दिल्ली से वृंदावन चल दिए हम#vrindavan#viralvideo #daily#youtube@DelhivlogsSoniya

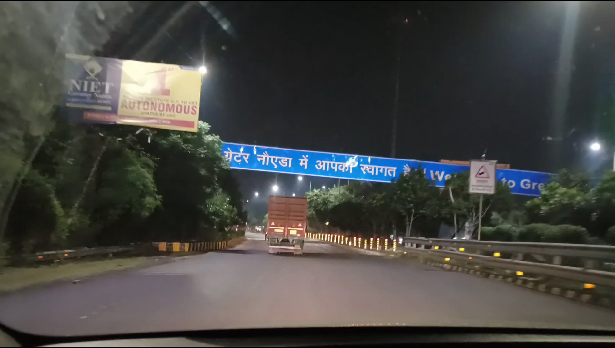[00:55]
پہ لیکن ہاں گرمی ہے تو یہ ہم نوڑا میں انٹری کر چکے ہیں نوڑا کے بعد انٹری ہو جائے گی ہماری یومنہ ایکسپریس وے
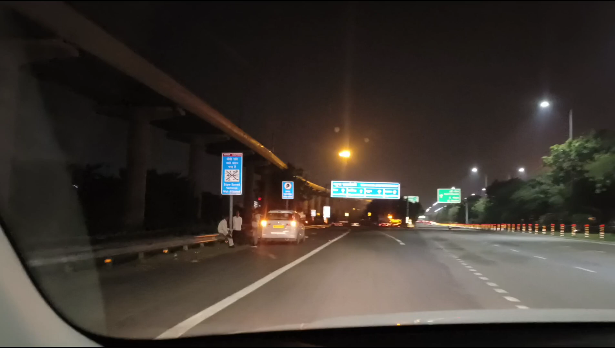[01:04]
جو کی سیدھا ہی برندہ ون کے سیٹ جاتا ہے آگرہ کا یہ لکھا ہے یومنہ ایکسپریس وے تو ہماری انٹری ہو رہی ہے بھی یہاں پہ تو آپ راستہ انجوائی کیجئے راستے میں کہیں رکھیں گے تو پھر ہم آپ سے بات کرتے ہیں